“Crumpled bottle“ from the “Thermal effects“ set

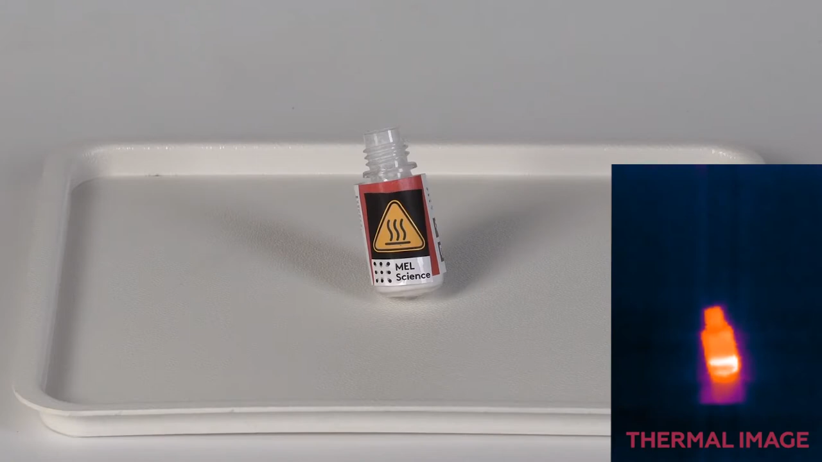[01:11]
The temperature of the reaction increases so much that the plastic bottle crumples and the thermosticker changes its color. Learn more about this experiment on our MelScience website.